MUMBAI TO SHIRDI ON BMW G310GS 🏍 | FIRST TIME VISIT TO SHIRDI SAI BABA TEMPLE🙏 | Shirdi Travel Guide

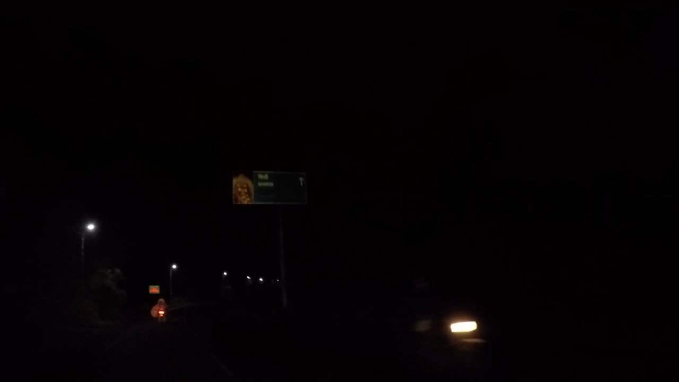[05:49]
हार्डली यहाँ से एक 2 से 3 किलोमीटर पैच बचा है।
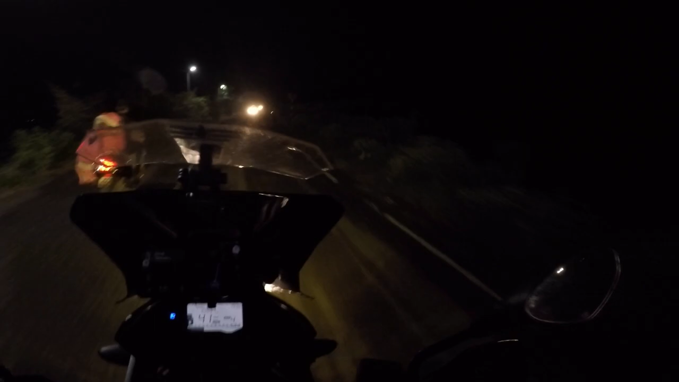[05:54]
बहुत ही अच्छा रोड था हाईवे में, मगर जैसे हाईवे से हमने राइट मारा अंदर आने के लिए, तो बहुत सारे पैचेस, खड्डे एंड बहुत सारा रोड थोड़ा ख़राब वाला सिचुएशन हुआ था। मगर ठीक है, ऐसे कैसे तैसे फाइनली वी आर हियर। शिरडी नगर पंचायत आपका स्वागत करते हुए, थैंक यू जी।
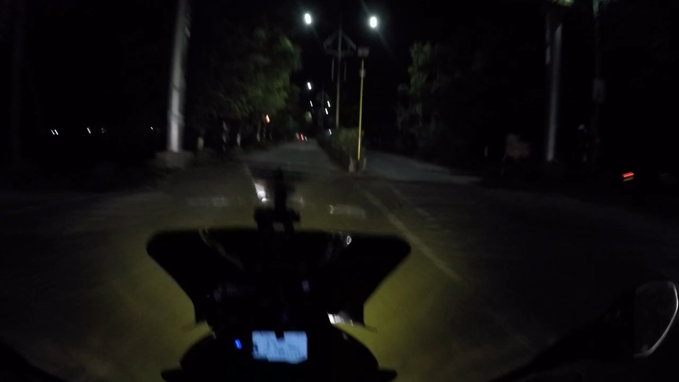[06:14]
एंड बहुत टाइम बाद स्ट्रीट लाइट देखने मिली।